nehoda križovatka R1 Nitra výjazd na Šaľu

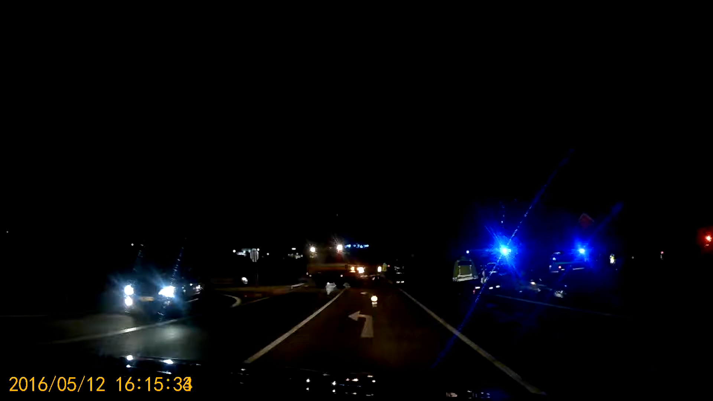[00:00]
... ... ... ... ... ... ... ... ... ... ... Neži to zoberieš do protismeru, poďú za nami policajti. Dobre, zatáčujeme si tu nehodu.